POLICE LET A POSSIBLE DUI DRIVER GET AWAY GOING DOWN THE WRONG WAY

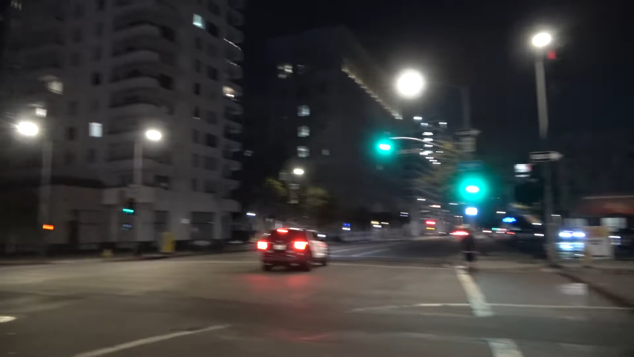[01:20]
oh he's gonna he's gonna pull that car over he's gonna pull that car over wait what's a one-way that's a one-way oh shit that is one-way why don't you get him